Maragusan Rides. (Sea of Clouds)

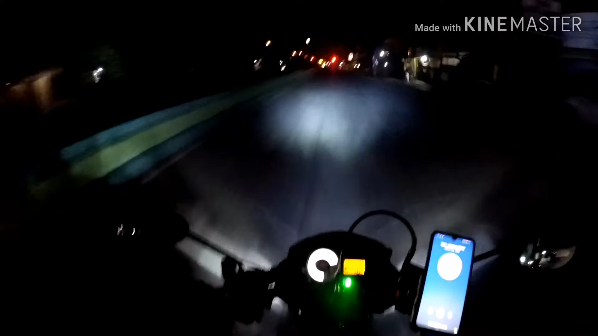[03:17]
traffic light ng Toril. Traffic light Toril. Okay, red stop muna.
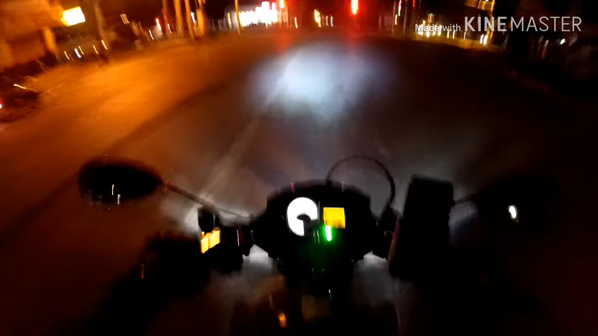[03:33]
Talaga
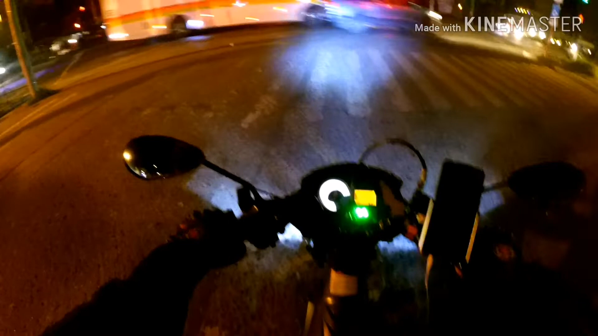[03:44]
yung ano gusto ko sa Davao kasi ganito eh. Oh, ayan. Hanay. Kung sa Bisaya pa plaster yung mga sasakyan dito pag ganyan. Ayan, stop. Example ito, stop. Ganyan.